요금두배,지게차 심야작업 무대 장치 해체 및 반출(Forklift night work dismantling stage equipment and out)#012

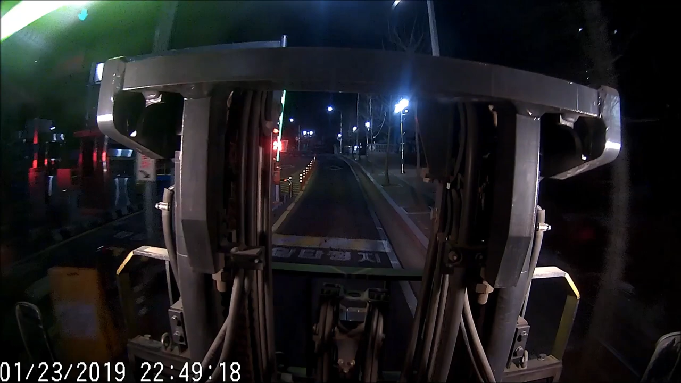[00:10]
그냥 깜깜할 뿐 뭐 낮에 오는 거나 똑같죠 시야가 많이 안좋습니다 야간에는